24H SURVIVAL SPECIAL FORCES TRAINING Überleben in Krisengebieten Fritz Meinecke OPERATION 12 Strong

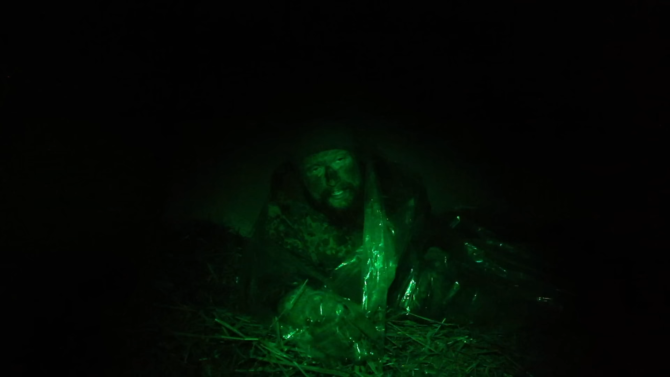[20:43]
Ich kann mir nicht vorstellen, dass das Ding warm hält. Reflektordecke. Ich habe jetzt übrigens keine zusätzlichen Klamotten oder sowas an. Ich habe genau das gleiche an, was ich auch tagsüber anhatte.
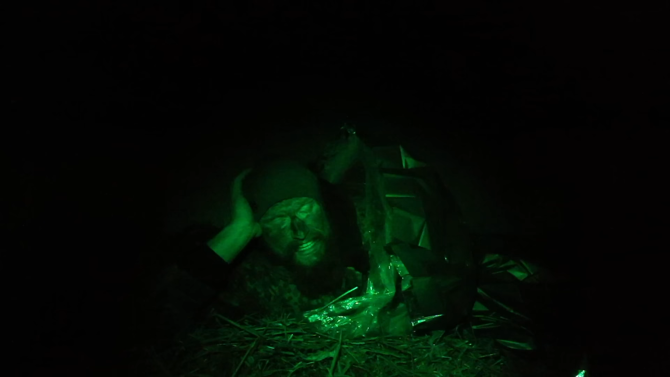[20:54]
In diesen Momenten fragt man sich dann, warum? Warum eigentlich?